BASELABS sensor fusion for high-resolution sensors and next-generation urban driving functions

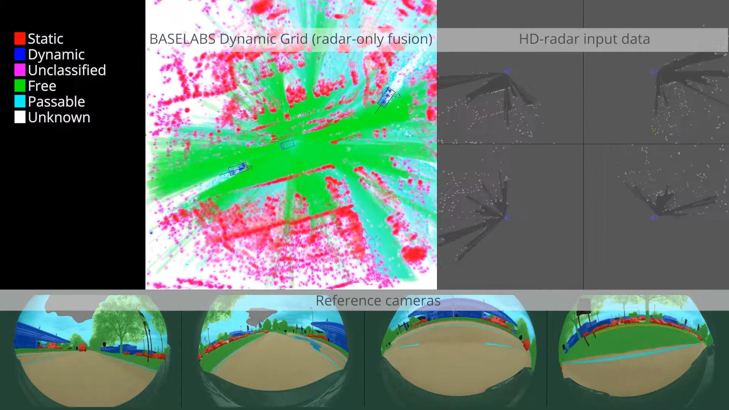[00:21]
The Dynamic Grid was built for next-generation ADAS like automated driving in urban environments, automated parking, traffic jam or highway pilots with many different traffic participants and objects.
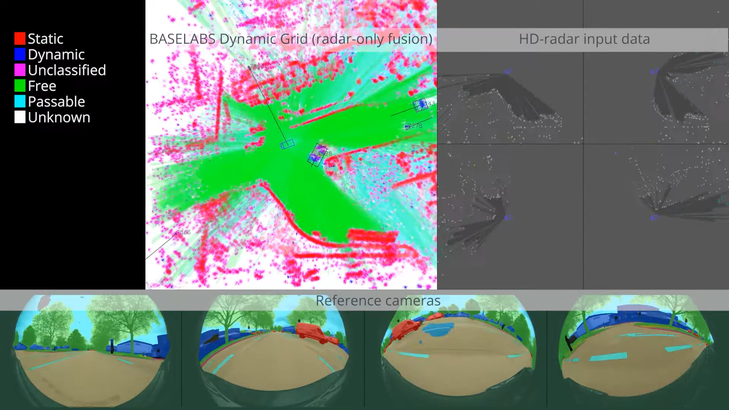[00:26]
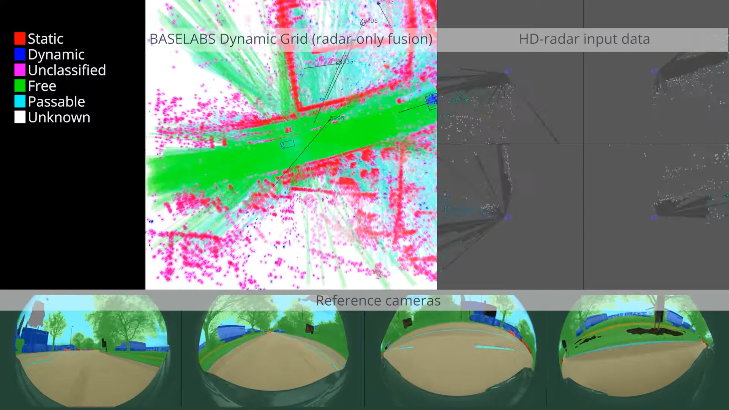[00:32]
It specifically supports next-generation sensors like high-resolution radars, semantic segmentation cameras or light-offs. We believe Baselib's Dynamic Grid is the enabler for next-generation ADAS. My name is Marcel Markgraf, stay with me to observe the performance of Baselib's Dynamic Grid in urban driving scenarios.
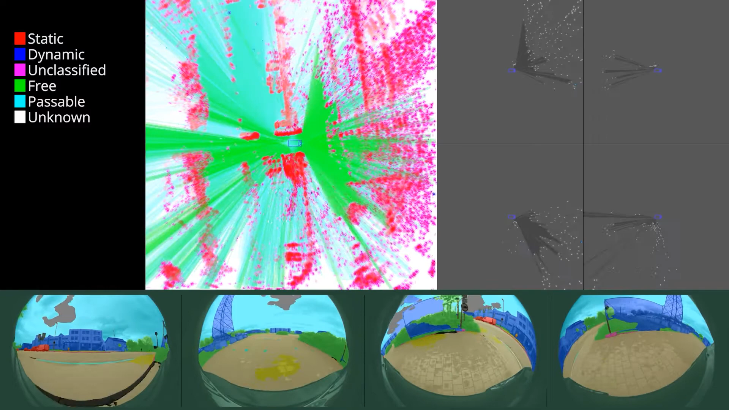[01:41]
As we enter into open traffic, we start encountering other traffic participants,
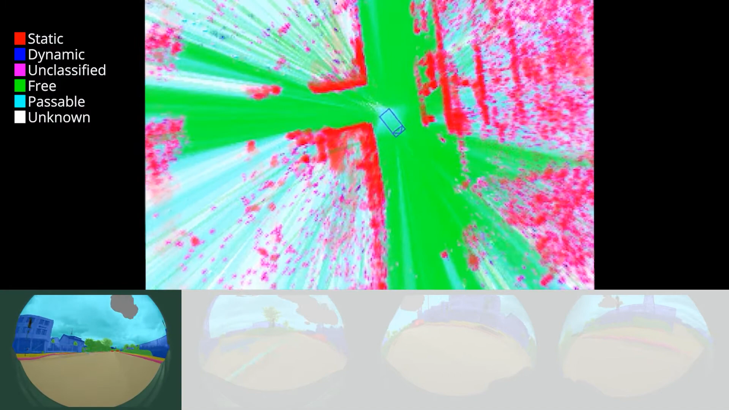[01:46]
like passenger vehicles or this bicyclist passing by.
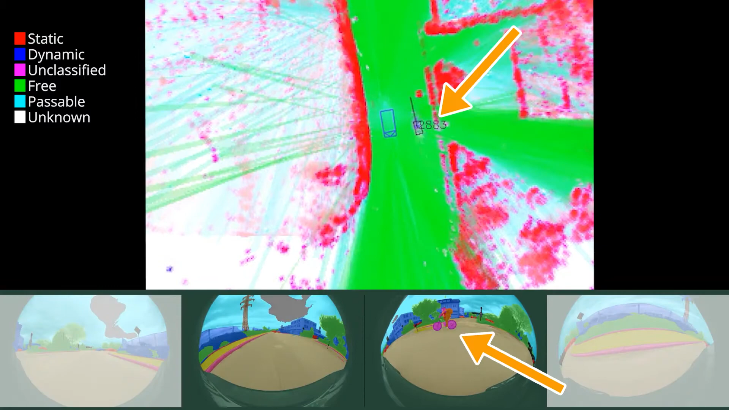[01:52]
Those dynamic objects are indicated in blue.
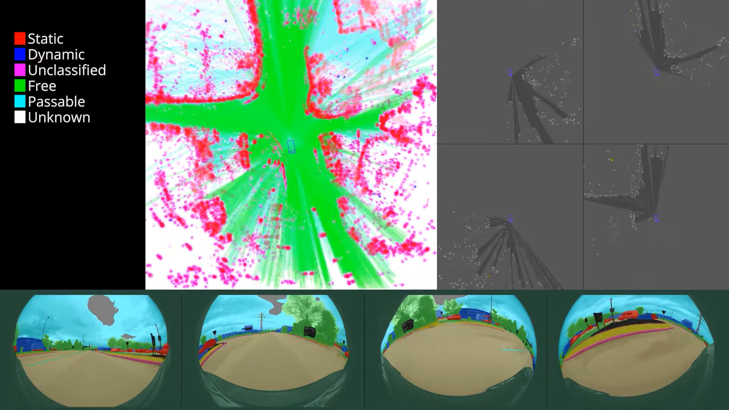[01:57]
As we can see from this example, the Baselips Dynamic Grid is an integrated sensor fusion approach, which provides information for static and dynamic objects as well as free space, with high quality and robustness.
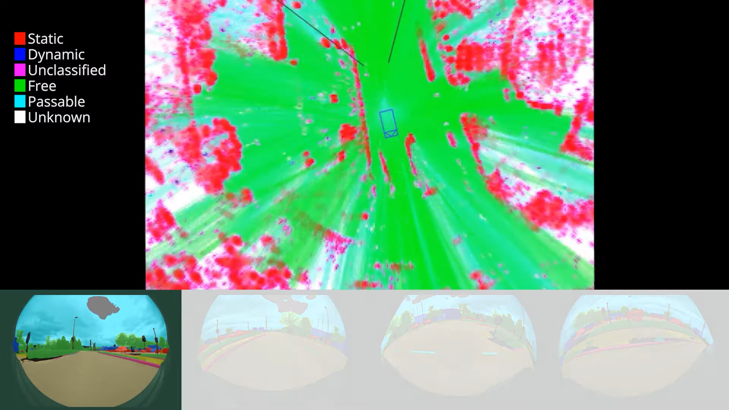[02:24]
In this scenario, we can observe the EGO vehicle entering and leaving a roundabout.
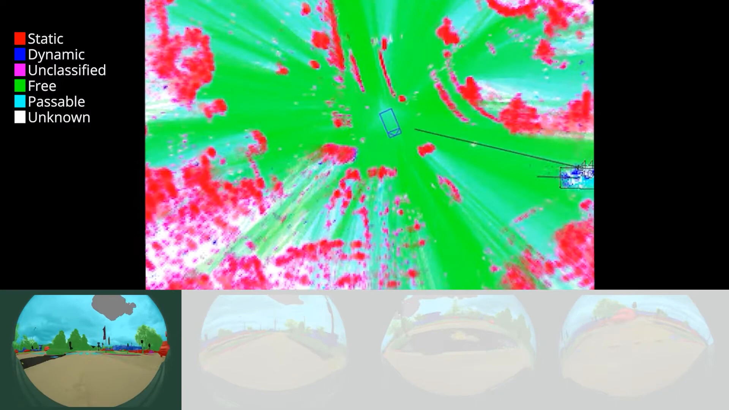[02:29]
Watch how the van crossing in front of the EGO vehicle is being tracked very accurately.
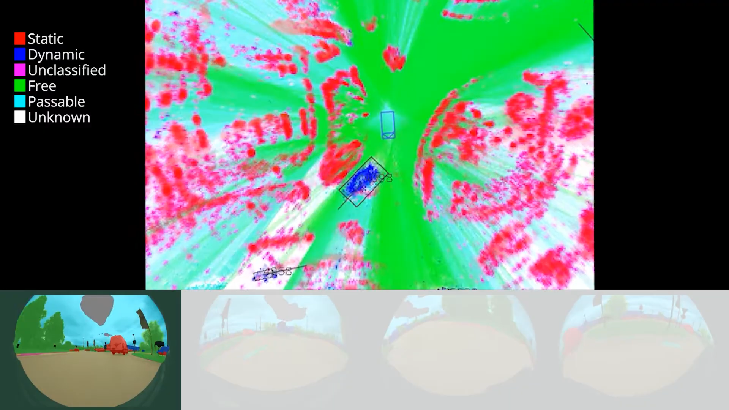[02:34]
As we have seen before, the Dynamic Grid is able to track objects of arbitrary shapes and arbitrary types.
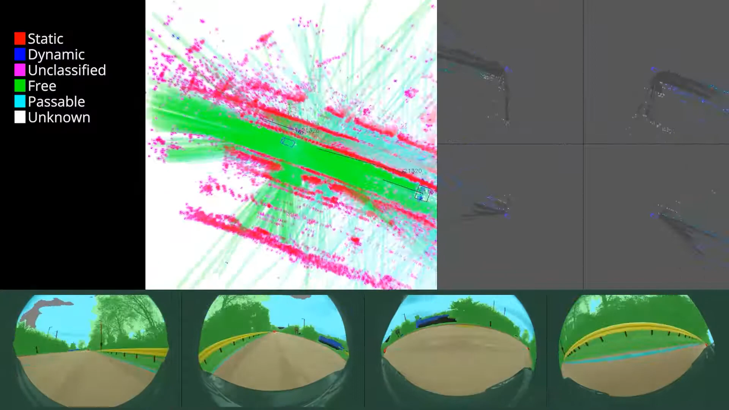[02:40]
Watch how this bicyclist is being tracked on a dedicated bike lane. We can even see how the bicyclist departs further from the road while the scene continues.
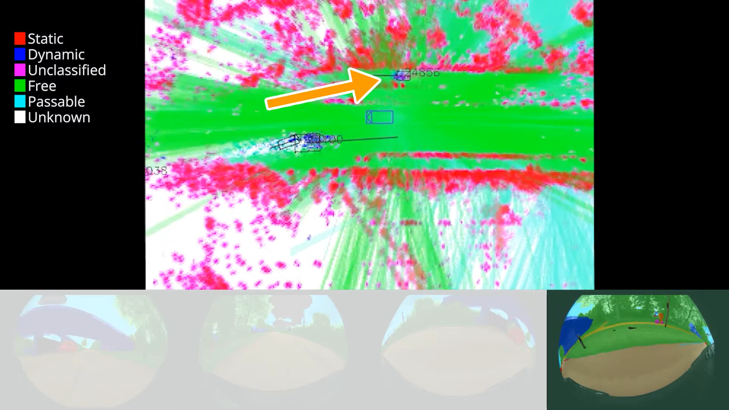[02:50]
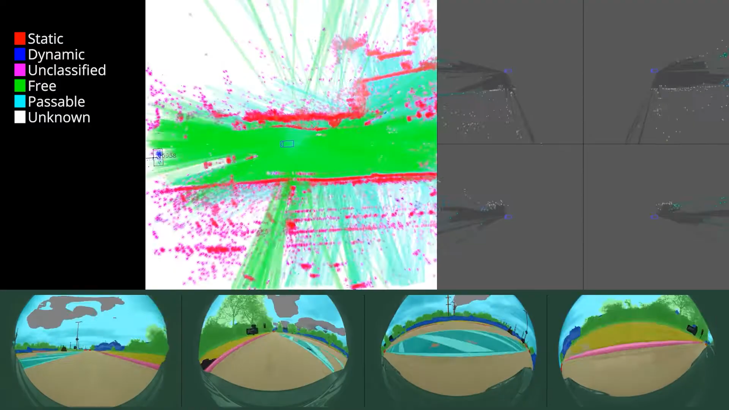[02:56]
Winding fast forward, we can observe the performance of the Dynamic Grid in dense traffic.
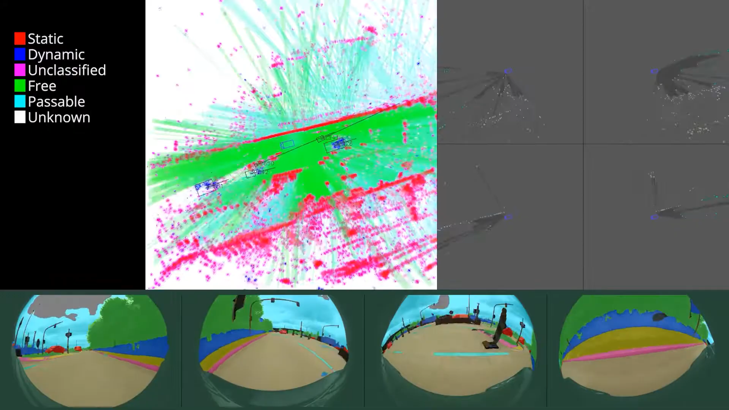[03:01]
While current sensor fusion approaches have inherent properties that limit their applicability for next-generation driving functions and sensors,
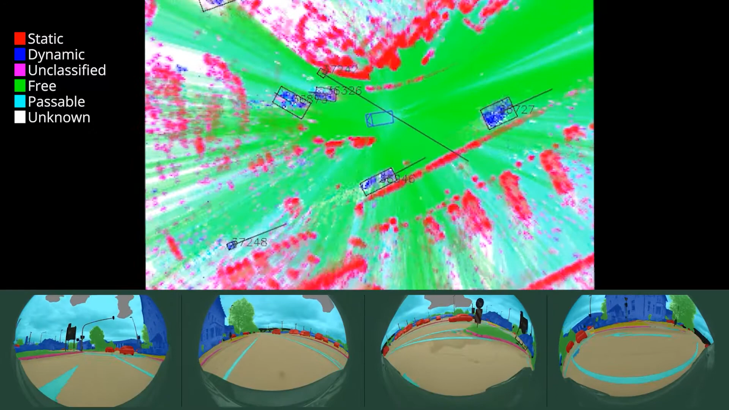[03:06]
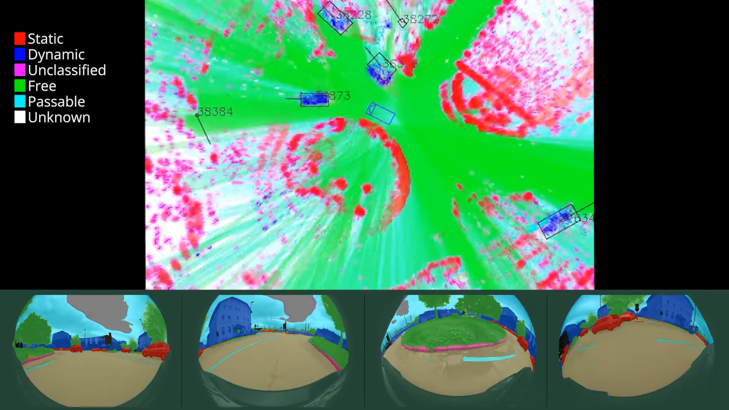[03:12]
the Dynamic Grid is an integrated sensor fusion approach that resolves these limitations and thus enables next-generation driving functions.